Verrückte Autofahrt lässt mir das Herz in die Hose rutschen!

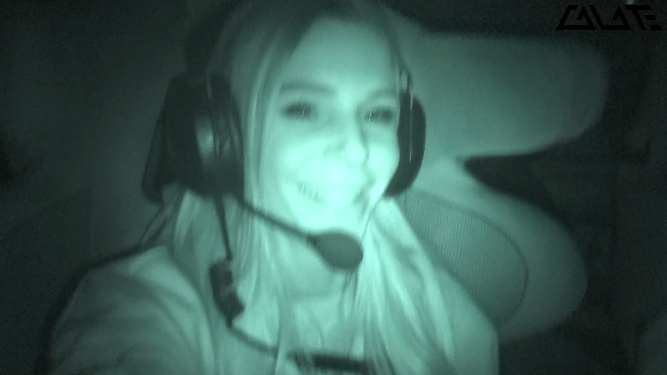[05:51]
wo man erstmal überhaupt nicht mehr Geschwindigkeit und sonstiges einschätzen kann.
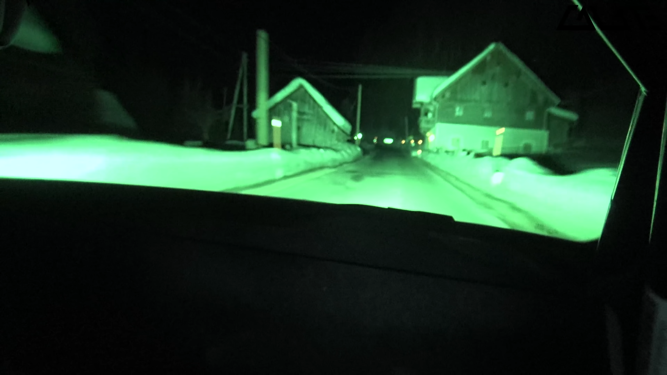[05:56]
Es war auch verdammt dunkel, wie man vielleicht auch auf der Kamera erkennen kann. Gott sei Dank hatte die eine Nightshot-Funktion, sonst hätte man wirklich gar nichts gesehen. Und zum ersten Mal habe ich richtig so angefangen zu zittern im Auto. Aber nichtsdestotrotz habe ich immer noch im Hinterkopf gehabt, okay, der Rheini weiß, was er tut.